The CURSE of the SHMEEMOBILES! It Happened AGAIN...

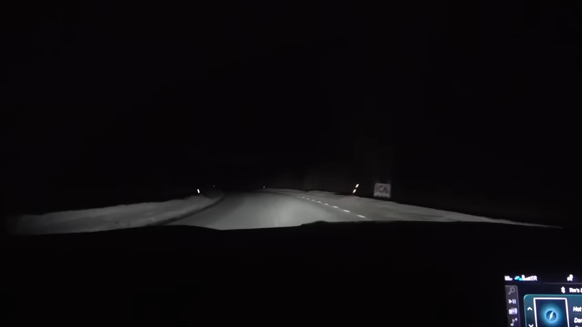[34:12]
a bit clearer on what it's going to be it is really dark here as you can see it is also minus three degrees celsius and obviously with the constant fear of black ice or an animal jumping out from somewhere however let me update you on the numbers
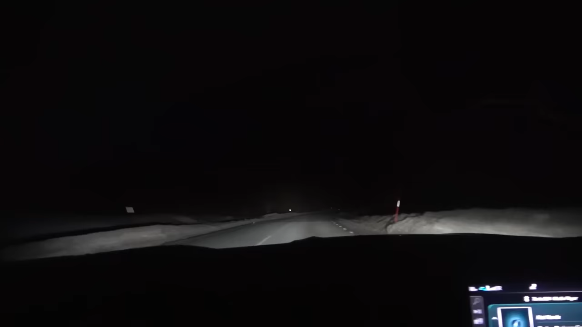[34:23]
on the dashboard and hopefully the camera's focus
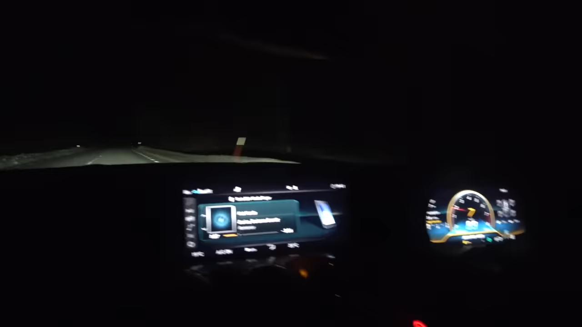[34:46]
kilometers spare so we're about to go past the last fuel station i think it's literally in the next little town and uh wish us luck that is the last petrol station and we're 90 kilometers
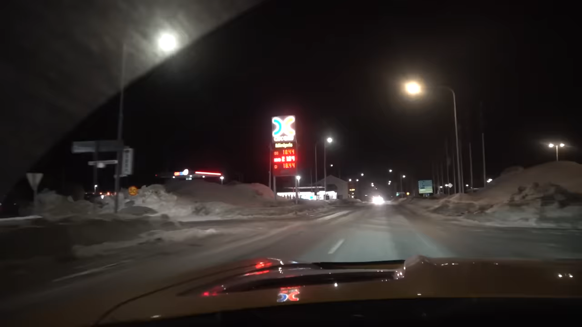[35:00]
away about 60 miles but we're gonna go straight past i hope this works
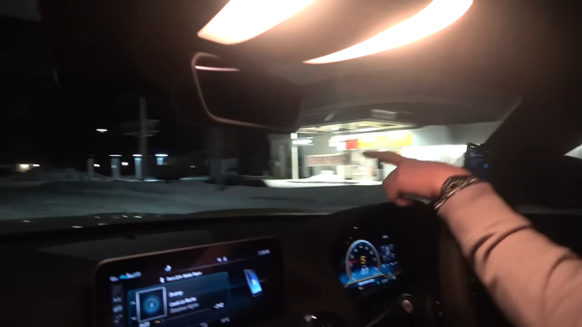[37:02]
that's our petrol station on the left up there it's
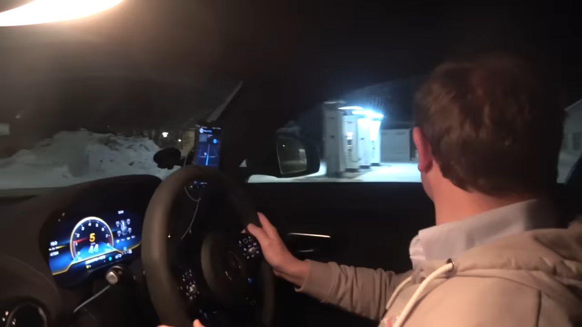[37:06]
an ionity charger though it's fast charging if you need it anyway this is where we're coming to
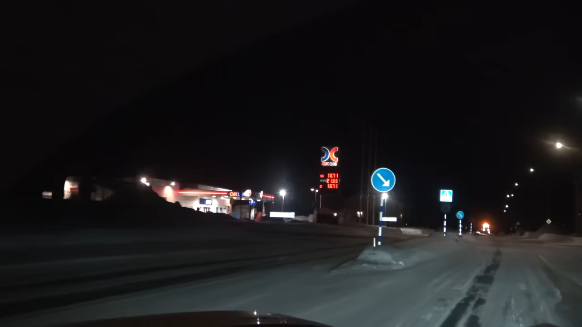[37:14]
and i am going to figure out how to swing into it probably this way and just make my way
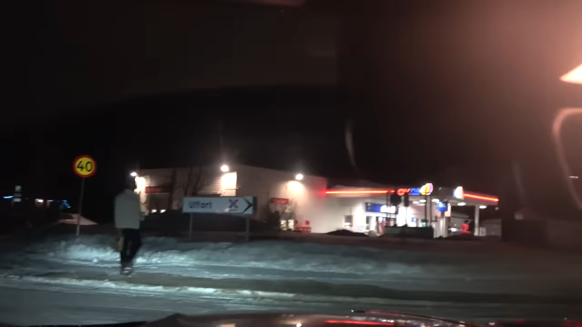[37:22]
in gently does it nice easy cruise
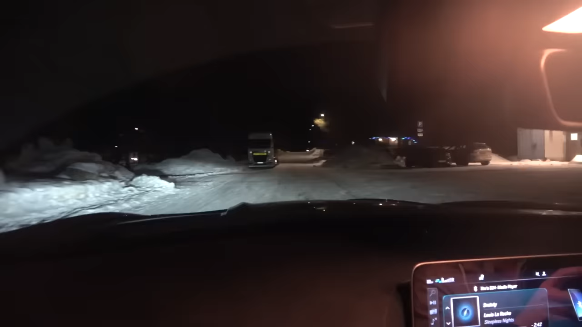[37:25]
are we going to successfully make it to the pump with 98 here in aya plug with the
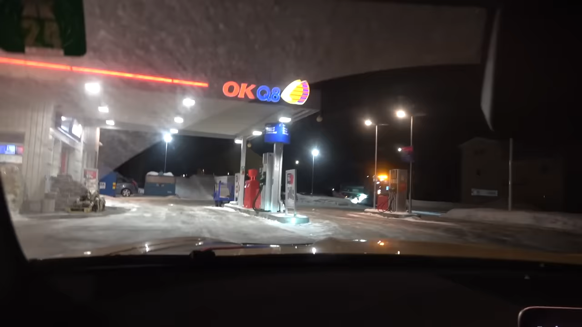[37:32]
gt black series that is absolutely i'm at the wrong pump